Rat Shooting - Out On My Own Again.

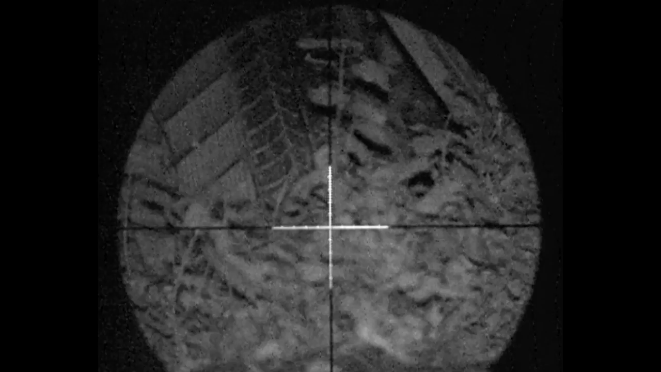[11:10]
The blood seems to be one of the best baits you can get for the rats in this area. And there we have it. Nice shot. Just by the base of the ear. And another dead rat.
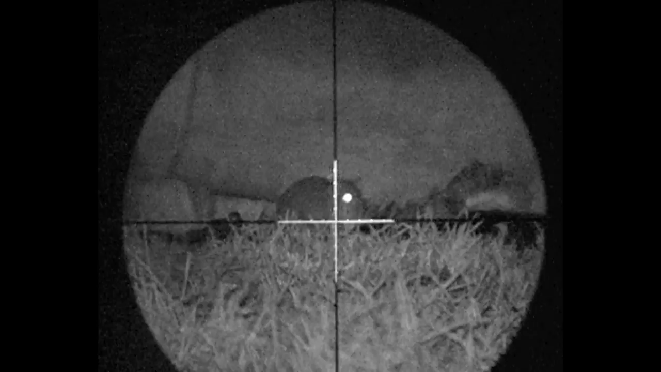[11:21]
It's my last shot of the evening. I spot this little fella. And shoot him straight to the head. I hear the pellet pass through. With a bit of metal work behind. It's nibbling at the summit. And then he's having some honeycomb to tail.
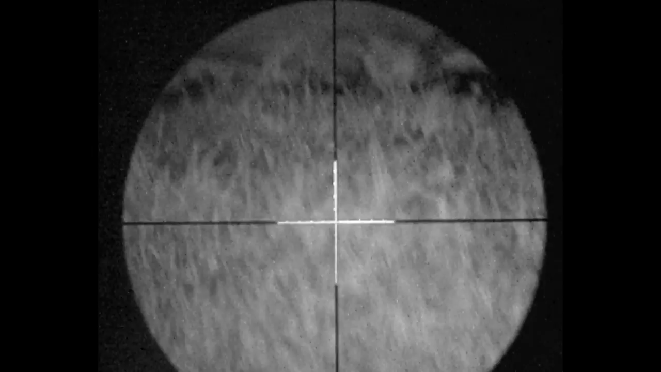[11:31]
And it's toes up time.
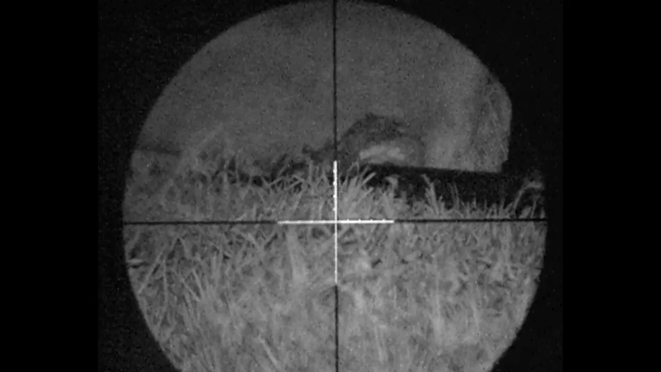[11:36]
Dead in the grass. On closer inspection I've hit him right in the base of the ear.